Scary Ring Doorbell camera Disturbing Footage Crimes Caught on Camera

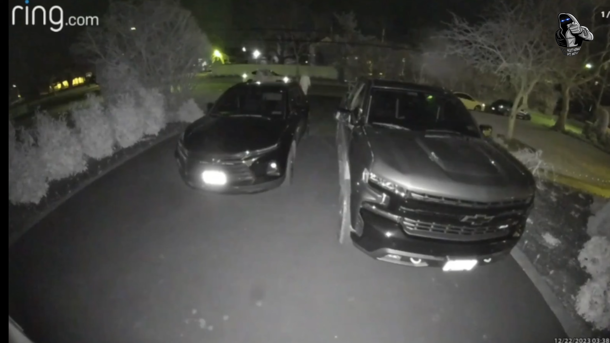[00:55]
Hi, you are currently being recorded. Not so sure he cares about that.
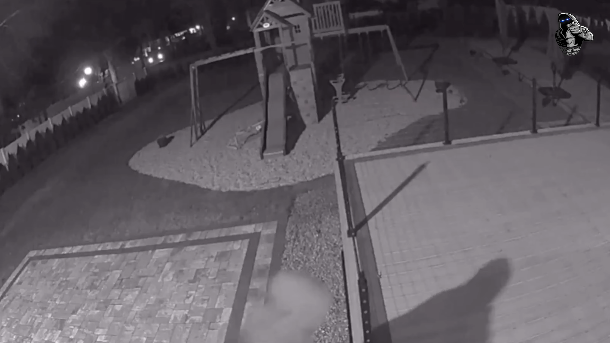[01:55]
What the f- Here's somebody trying to get in the back of somebody's house. Stupid, I'm not gonna let you get the chance. I wonder if it was that Second Amendment that scared him off. Again, always have your cameras running when you get deliveries.
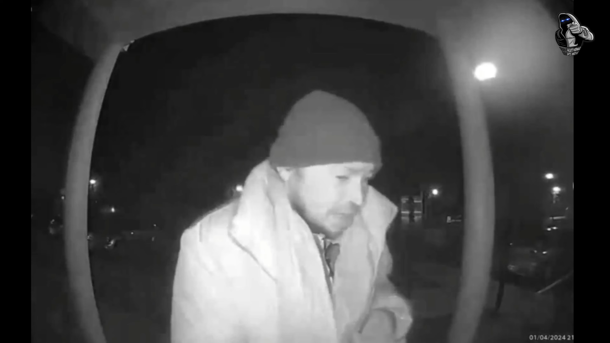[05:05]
I am with the Venmo. Here's a guy just checking doors to see if they're locked.